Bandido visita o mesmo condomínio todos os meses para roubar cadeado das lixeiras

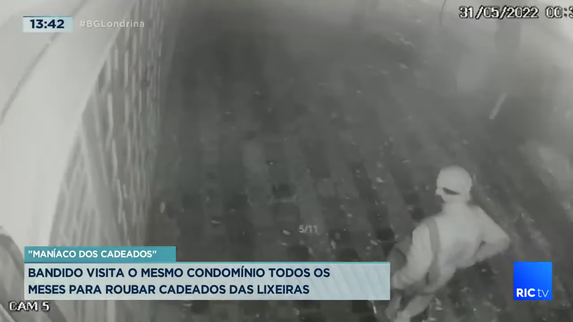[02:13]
O ataque também foi flagrado por câmeras de segurança. De mochila e um pedaço de metal pequeno, dessa vez, ele força o cadeado da porta, disfarça, sai do local, mas volta logo em seguida. Mesmo com pouco mais de dificuldade, ele consegue romper o cadeado e vai embora.
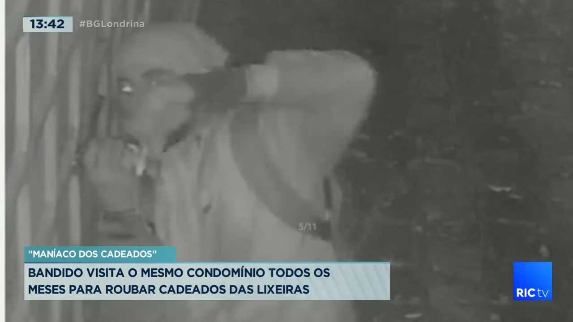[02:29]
Os vídeos foram compartilhados no grupo de segurança do bairro,